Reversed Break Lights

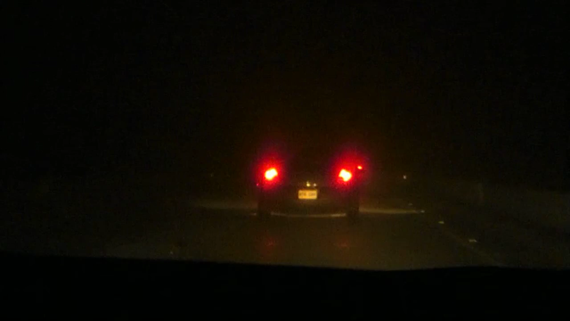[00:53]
Now we're slowing down. I'm braking. Josh is braking, and Josh has been going consistently at the speed limit of 45 miles per hour. Because Mama always says speed kills, so we're following directions. And now we're accelerating. See? Somebody needs to go get their car fixed and fix somebody who actually knows what they're doing.